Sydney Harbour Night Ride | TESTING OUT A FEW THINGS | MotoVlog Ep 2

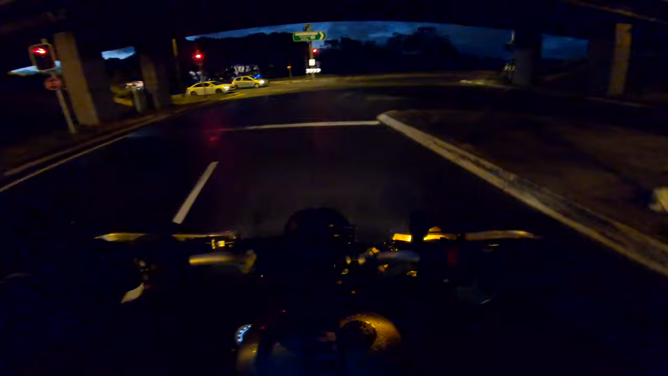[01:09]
I swear, I'm like, I was so gonna wash my bike today, and I'm damn glad I didn't, because every time I do, it just rains like it did. And as soon as, like, because that guard's raised at the front, literally does nothing now.
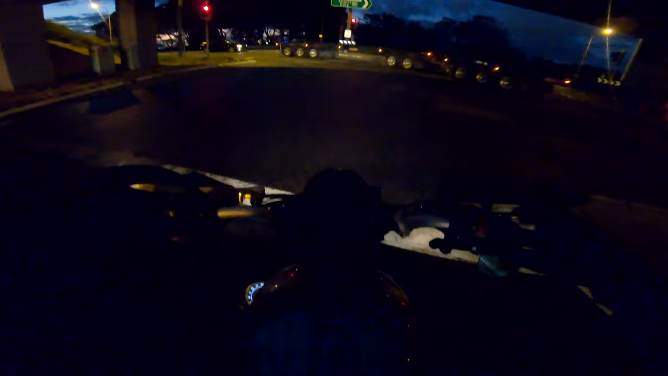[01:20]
So I'm riding, and it's just spurting out water, and then it just, like, shoots back. It just shoots back straight into the light, and just all over the bike. It literally, straight away, as soon as you get through a little puddle, the whole thing is literally drenched. But is it drenched?
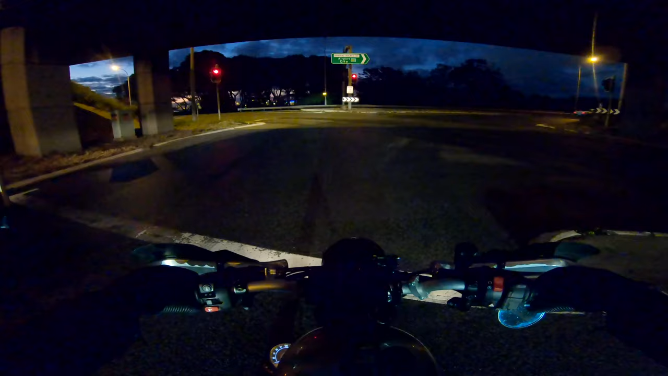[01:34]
So no plans with this one, just going for a little ride, POV styles, nothing crazy, maybe a bit of tunes. Oh yeah, just going for a little roam, a little explore. Maybe not explore. Ah, neck warmer is good. Chin's a little cold, could pull it up a little bit more. But the neck warmer is nice. Oh yeah, easily to pull up. I'm wearing a buff, so it's around my chin. I didn't want to get it like a full face one, because then I'll be all muffled and you wouldn't be able to hear me properly. So this is a buff, guys.
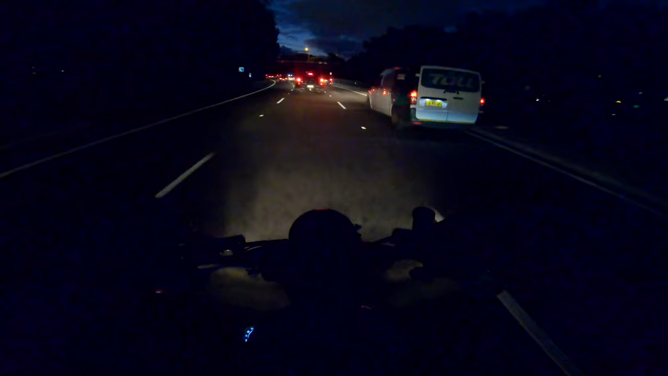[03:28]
And then we'll literally be on the other side of the road and ride straight back home. I'm damn hungry. And I always get so sweaty when I'm doing my own shoots. You know, you're running back to the camera, readjusting, running back, having a look, refocusing, thinking about your position, just running back and forward. And I start working up a sweat, obviously, like wearing all my jackets and all my gear. And now that I'm riding, it is quite nipply.
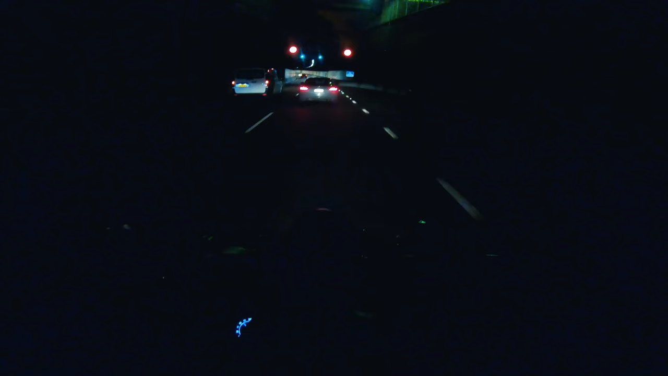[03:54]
Aha. Yeah, there we go. That's my shot ruined. Just stay where you are. That's nice. Just stay there. Just don't let anyone overtake. Just go the same speed as each other.
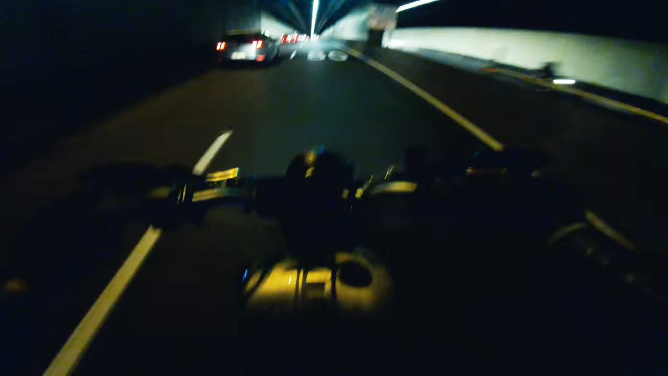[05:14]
and this takes you literally under all the water to the other side. Isn't that fascinating? When I was a little kid, I used to freak out about going through here.
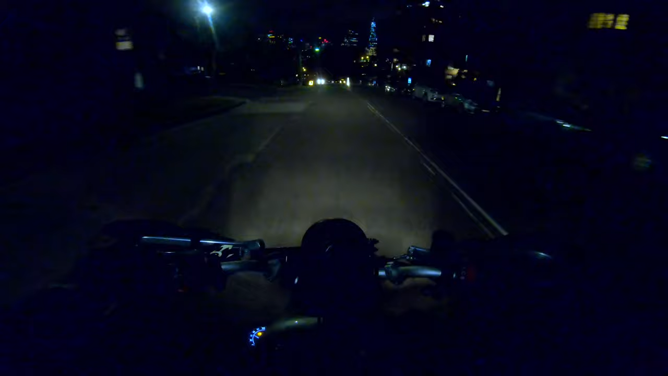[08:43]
It just doesn't seem that busy to be. Oh, whoa, what's going on here? I am so confused. Oh, this is nice. Whoa, guys, what the heck? I've never been here. Whoa, how have I never been here? Holy crap. Oh, there's the Harbour Bridge. I'm definitely not on the right side of where I wanted to be.
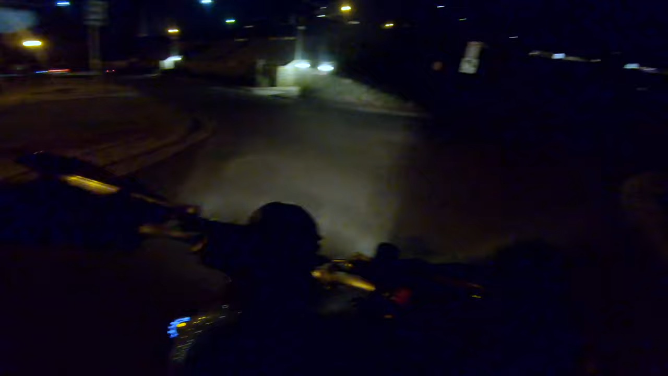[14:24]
It's just cool. Pack your tripod in, take your camera. The old mate's doing the same thing. He's just having a little froth out. It's all walkway along here. It's really nice, really pretty. And then you're just like, you're in your little element, you know? You just, you're like this guy, he's just taking photos. So many photographers that get around here. That's the thing there. It's like the photos have been taken a billion, trillion times every single day.
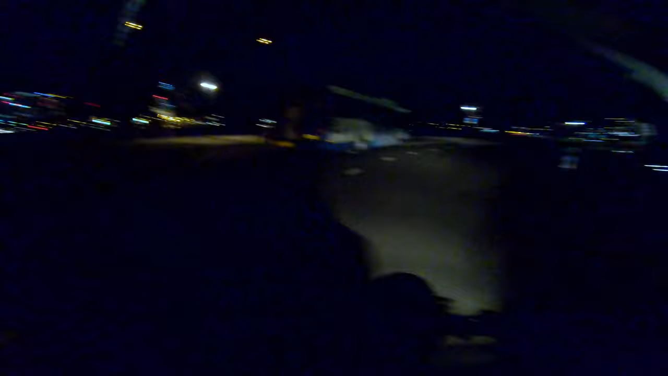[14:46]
Now we're going right underneath the Harbour Bridge. This is cool as well. That's a mad shot.
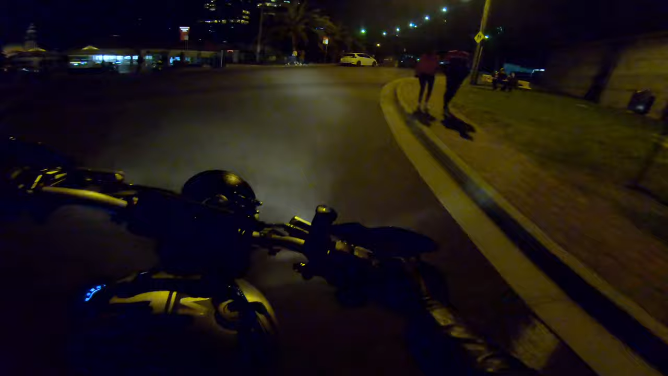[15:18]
Everybody hates me. How good's this little echo chamber? Oh, that sounds so good. I'm gonna go straight here. I'd imagine that Easy Mart looks sick with this grade. If I went in there, woohoo, Tokyo vibes for sure. And now, guys, we're cruising around and we're gonna pop onto the Harbour Bridge.
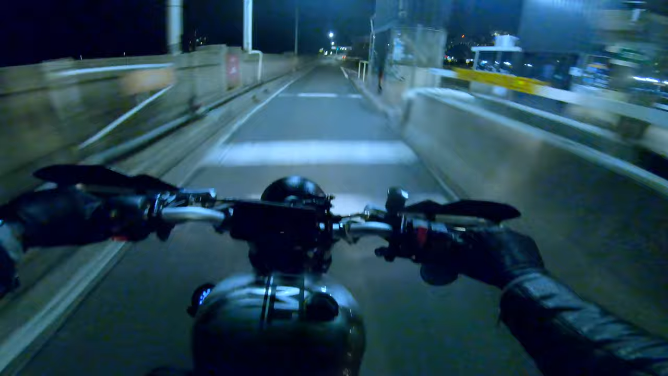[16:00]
Yes! Look at it! Woo! Harbour Bridge! We're going over it, baby. I've actually never ever done this walk. I need to do this walk. It's like, are you serious, Rob? What the heck is wrong with you? I've been like up the Burj Khalifa. I've been up Empire State. I've seen other cool things, but I've never walked across the Harbour Bridge. I have ridden across here though. So yeah, it's sort of hard to see. Oh, I have a little stand up. Yeah, how good's it? How good's all that look? But yeah, so the Opera House is down there.
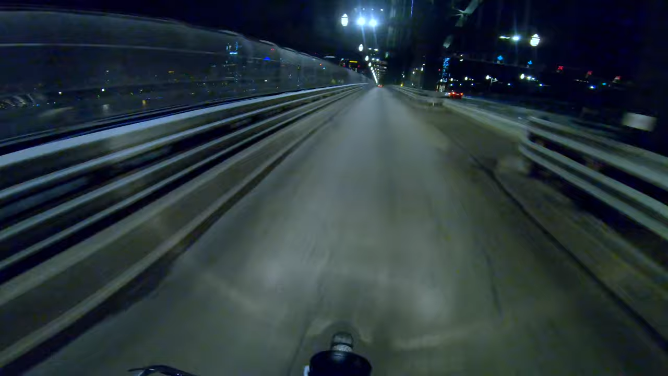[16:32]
There's, that's South Sydney there. And that's like, I don't know, like Darling Harbour and stuff over that way. That Circle of Quay just there. And we're off the Harbour Bridge. And now if you go straight, you go on the Anzac Bridge, which is also cool. We're not going to do that today, maybe some other time. This is cool. This next part's nice as well. We're going to cruise around down there. It's like, it's epic. It's one of my faves.